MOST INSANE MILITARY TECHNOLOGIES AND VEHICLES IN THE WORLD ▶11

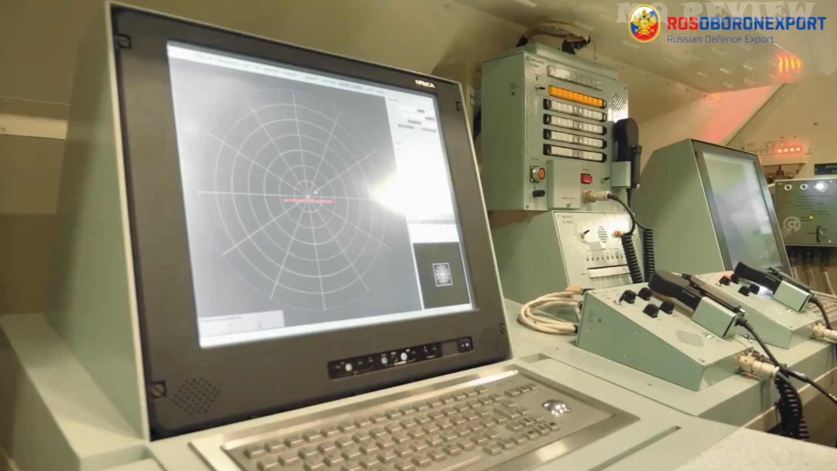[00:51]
the radar will spot any missile and fifth generation aircraft even if